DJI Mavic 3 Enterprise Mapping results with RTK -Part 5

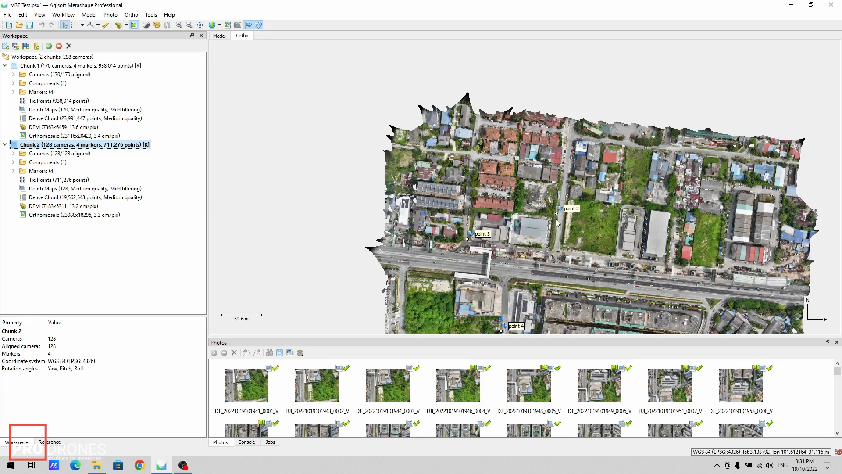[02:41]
So this is the data set where I've already taken the same reference points used for the previous data.